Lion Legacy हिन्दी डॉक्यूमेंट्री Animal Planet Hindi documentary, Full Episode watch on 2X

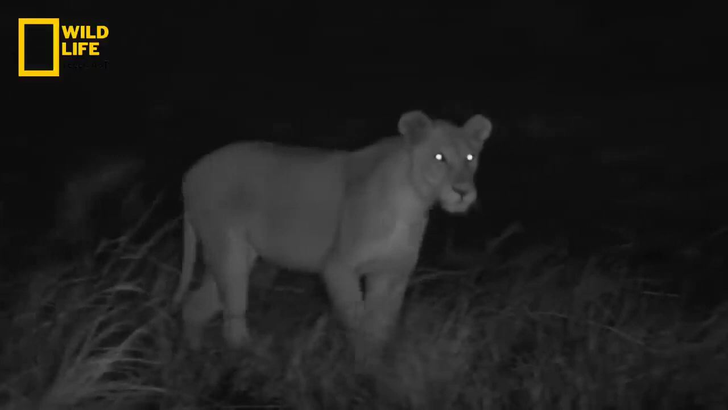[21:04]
हाला कि आग की तपिश से तो वो भी अच्छूते नहीं रहते हैं
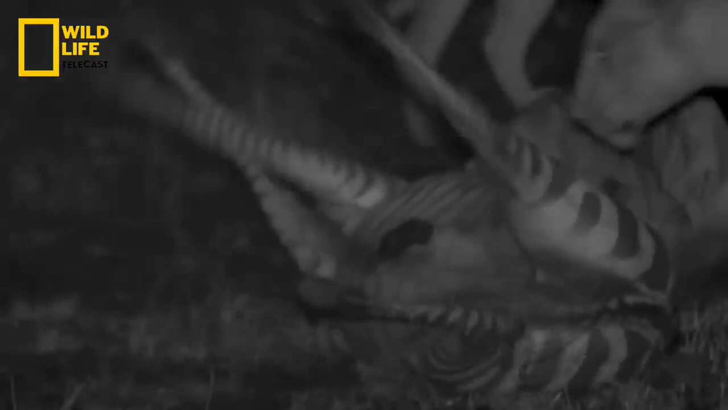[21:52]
आज रात एक बार फिर केंग की टेव और उसका जुन्ड दावत का लुद्फ उठाएगा
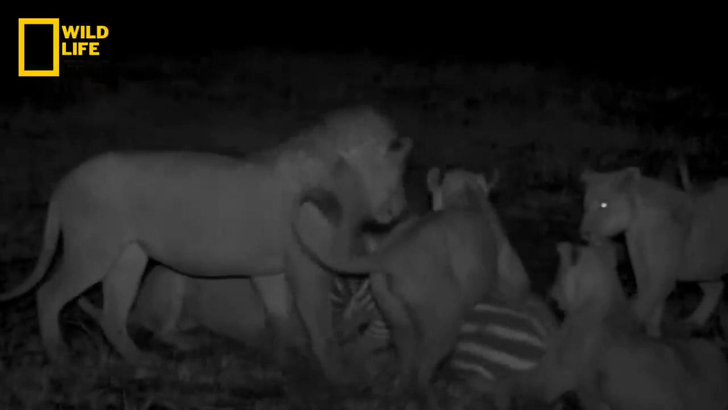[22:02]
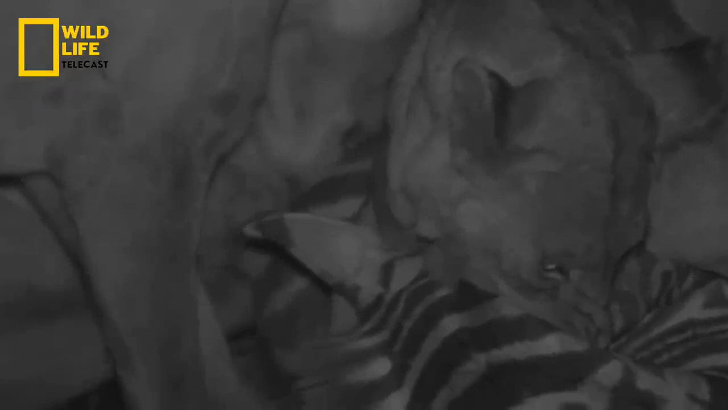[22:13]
जीब्रा का ये निवाला तो बस शुरुवाती लजसत है उस धेर से खाने की जो जगब
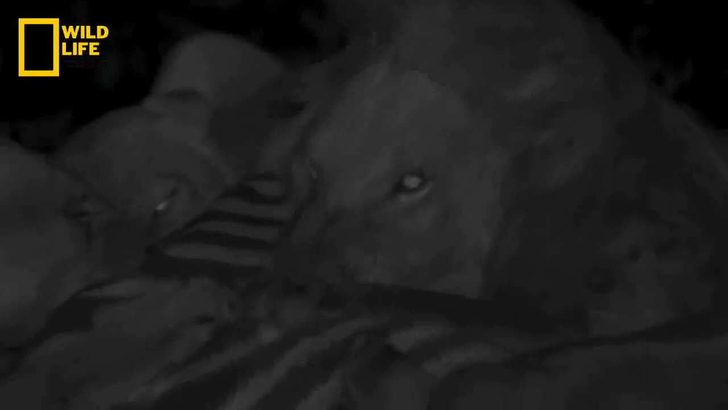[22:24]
दलते जुन्डों के मारा में पहुचने पर मिलने वाला है